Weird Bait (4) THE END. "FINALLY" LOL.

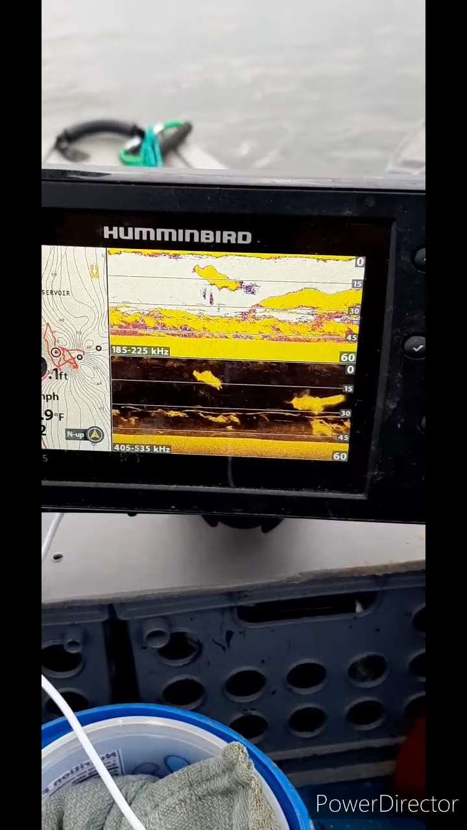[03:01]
Just completely. Amazes me. A lot of shad out here. But I also got a.
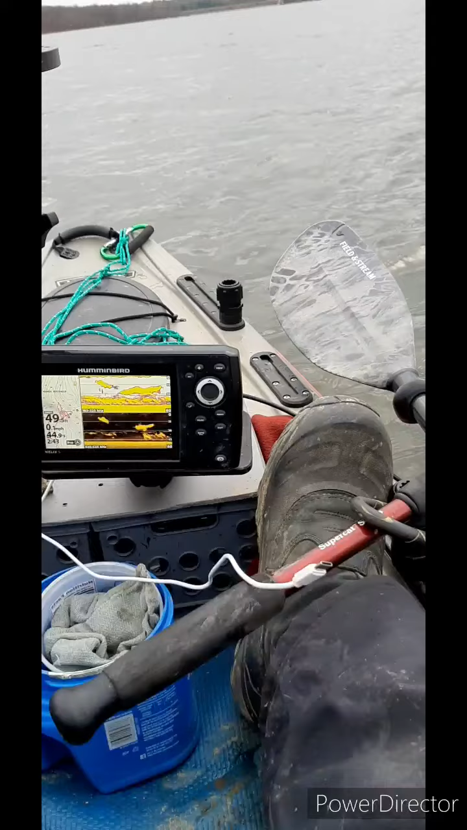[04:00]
Look at the air. Hear. Here's my little. Set up for the. Phone. My fish finder in the box. Rod's out here. One there.